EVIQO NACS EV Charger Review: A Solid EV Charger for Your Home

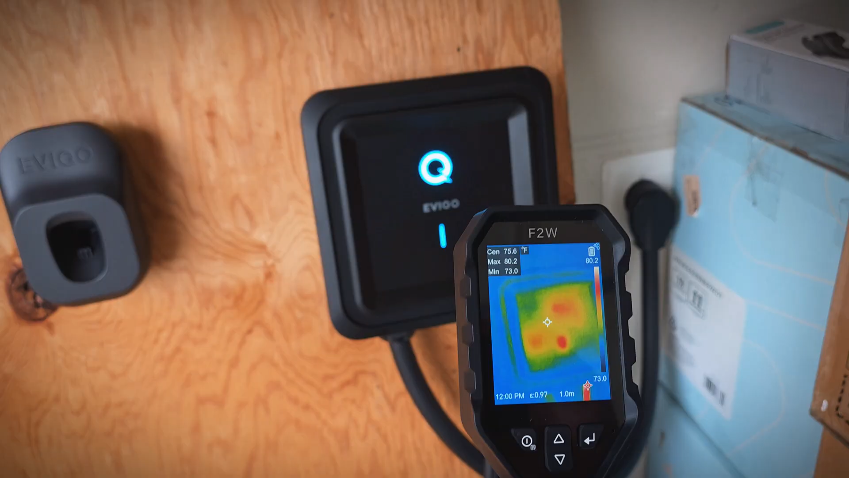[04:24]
On screen: max 80.2°F, min 73.0°F
You can see starting out, everything's around 82 degrees Fahrenheit for a max temperature, so that's good.
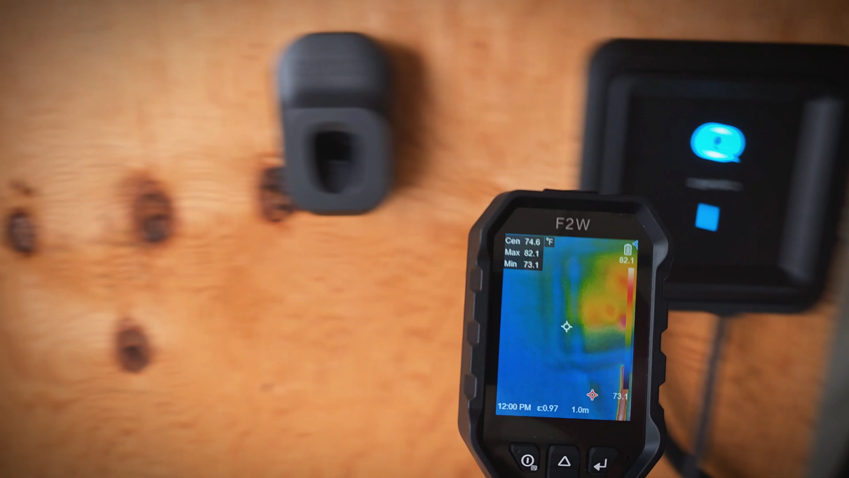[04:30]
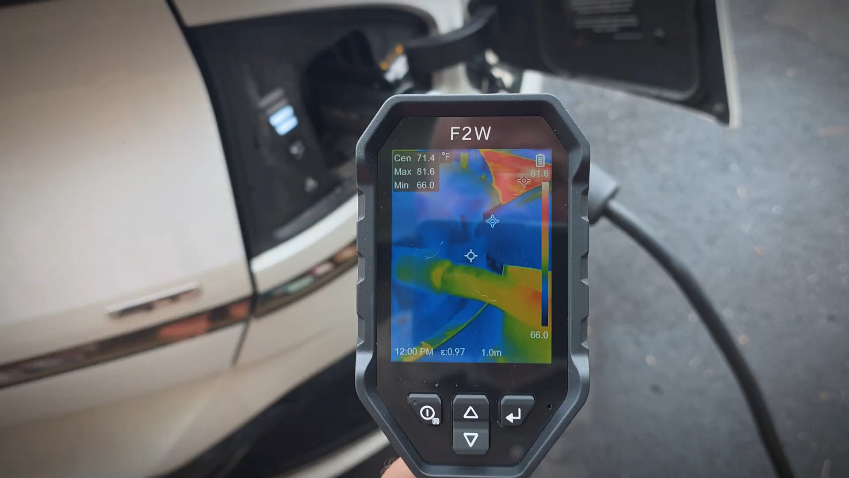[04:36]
On screen: spot 71.4°F, max 81.6°F, min 66.0°F, scale bottom 66.0°F
Looking at the connector and cable by the car, it's basically the same. So, like I said, we'll let it charge, and we'll see how it does.
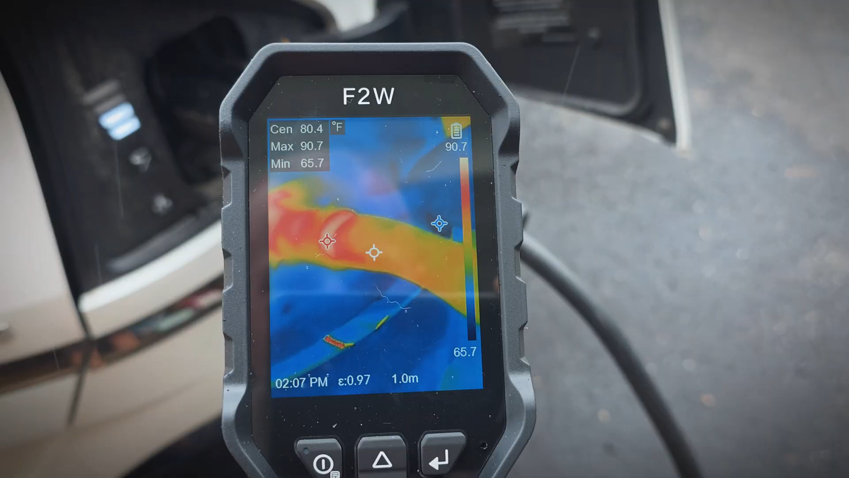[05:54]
On screen: spot 80.4°F
Checking the temperatures here, we're now showing a maximum of around 92,
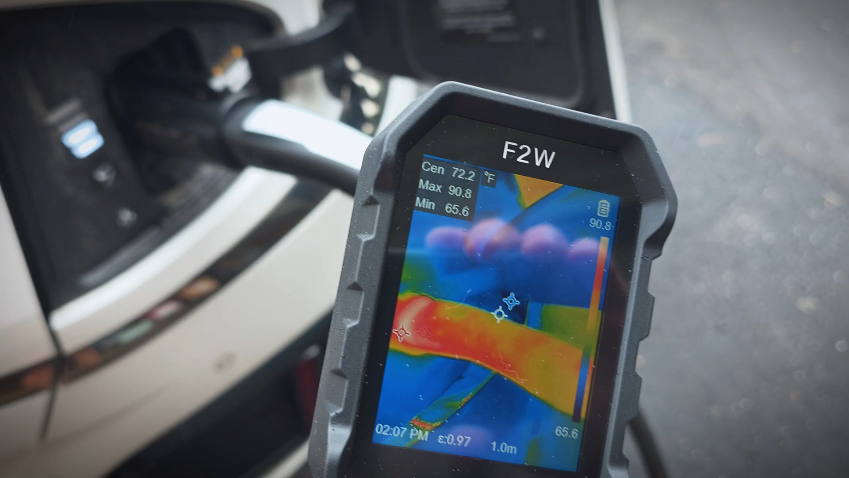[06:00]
On screen: spot 72.2°F
94 degrees by the car and the connector here.
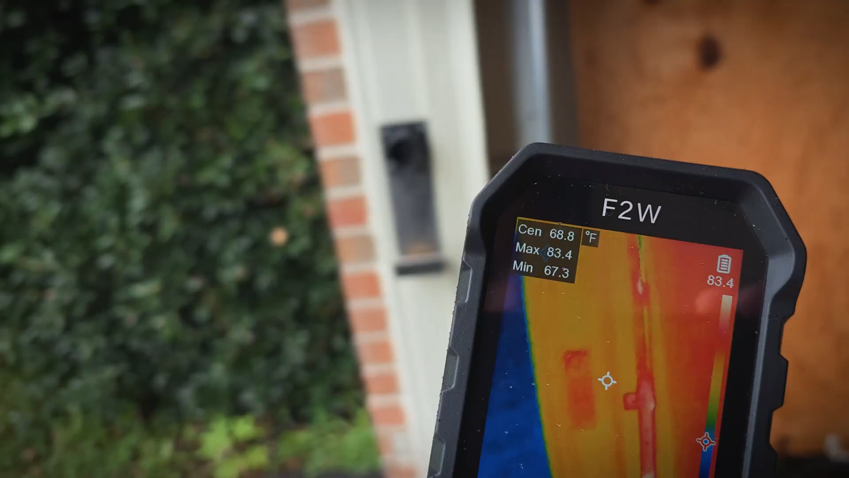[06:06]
On screen: max 83.4°F, min 67.3°F
The controller is up to around 103 degrees,
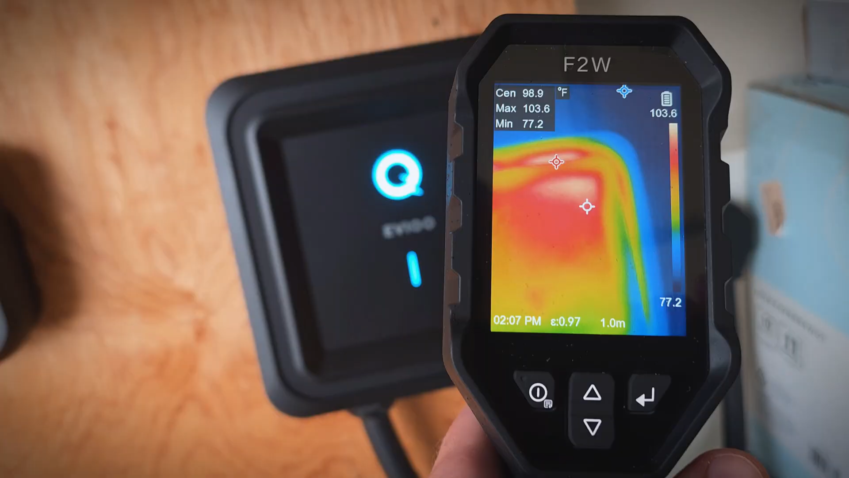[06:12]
On screen: max 103.6°F, min 77.2°F
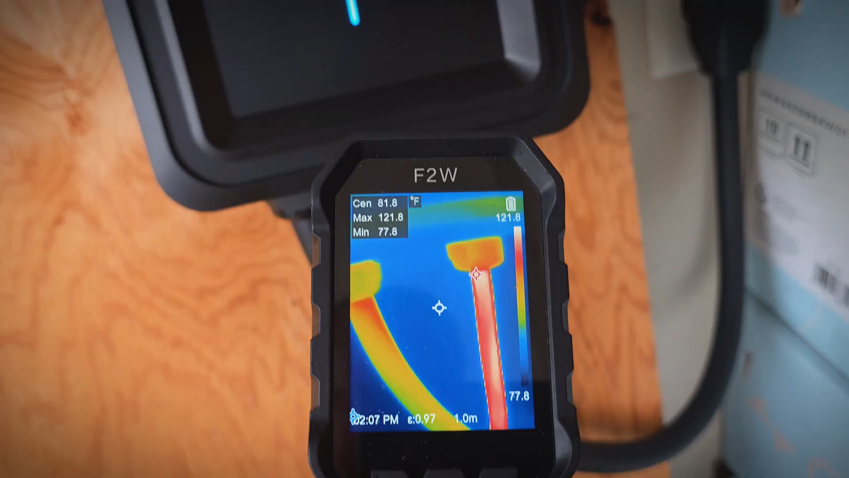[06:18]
On screen: max 121.8°F, min 77.8°F
and the cable coming out of the connector is 122 degrees, which isn't hot by any means when it comes to this kind of thing.
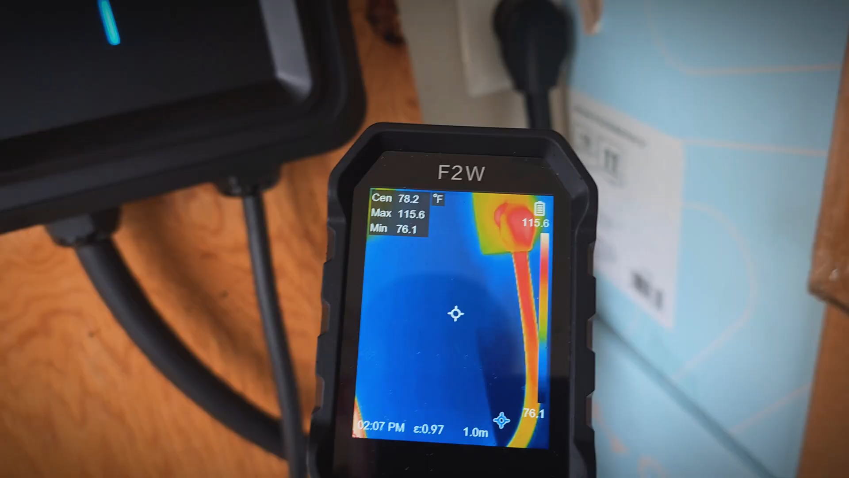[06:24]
On screen: max 115.6°F, min 76.1°F
So, yeah, everything is working well with no issues at all, which I pretty much expected based off of my experience with the J1772 EV charger.